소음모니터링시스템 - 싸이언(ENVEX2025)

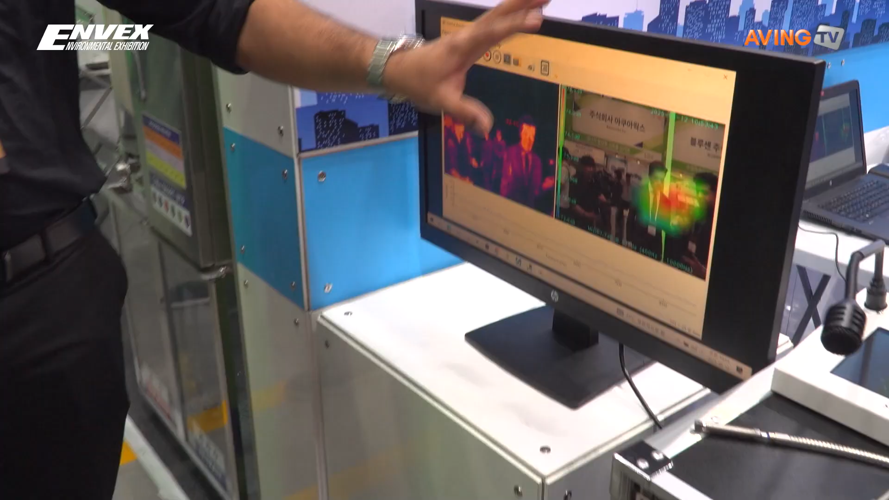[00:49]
this device is mainly used to pinpoint an exact location of the sound being produced
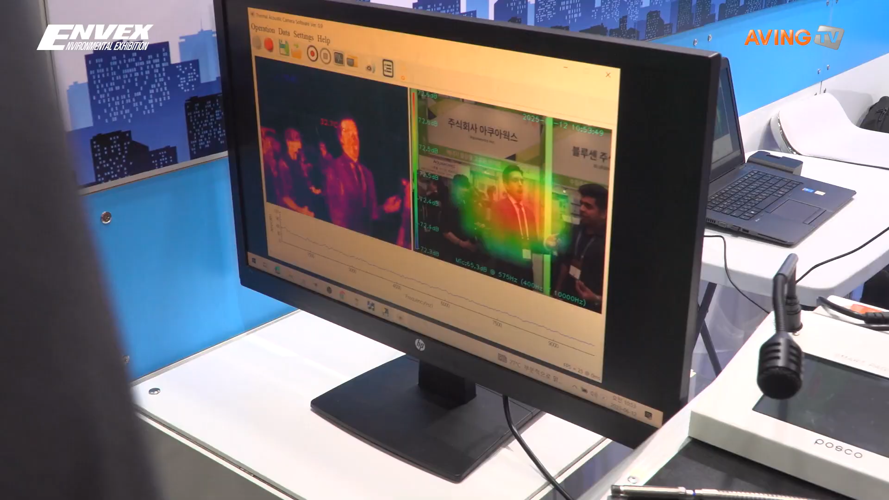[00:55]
ah i've seen some spectral cameras i've seen other cameras used in this industry this is the first time i've seen acoustic cameras so are you saying for like if there's